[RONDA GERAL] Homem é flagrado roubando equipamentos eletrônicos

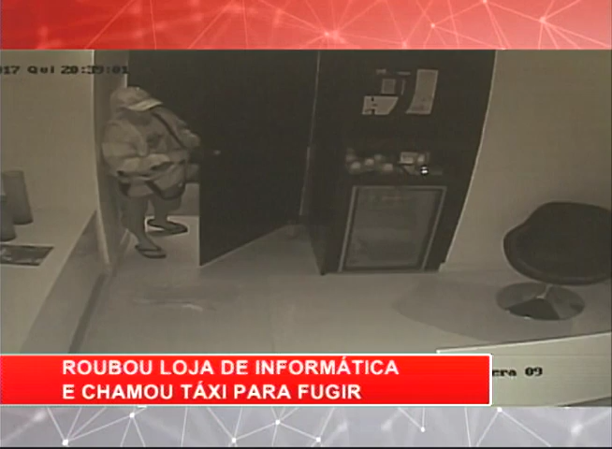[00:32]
Observe que ele entra pela porta da frente, forçando apenas a fechadura. Rapidamente, recolhe aparelhos eletrônicos, celulares, computadores, todos importados e de última geração. Ele entra com uma bolsa e sai com duas.